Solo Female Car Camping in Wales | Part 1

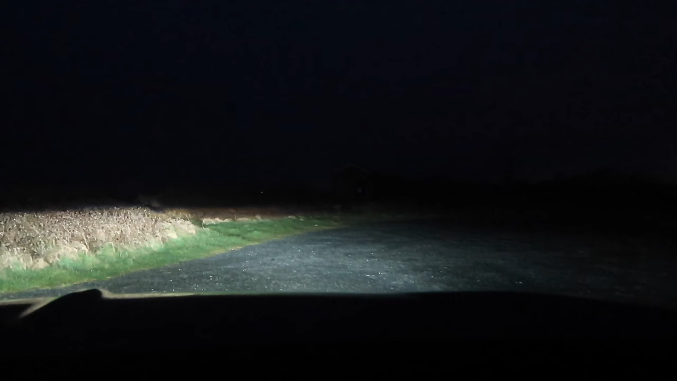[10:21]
So I've just come to have a little look at that car park that I saw earlier that I thought would be good and it is empty and let you come park here. I may park here if I was in my van, but to be honest, in the car, I don't feel that comfortable. It's a little bit too secluded and kind of on my own. I don't feel that safe.
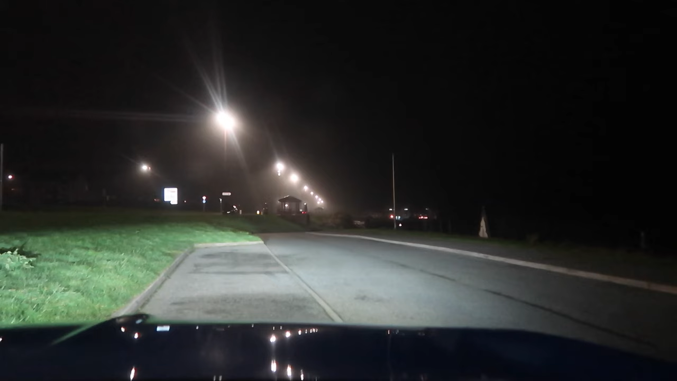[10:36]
So I think I've found a spot. It's kind of in a little lay-by.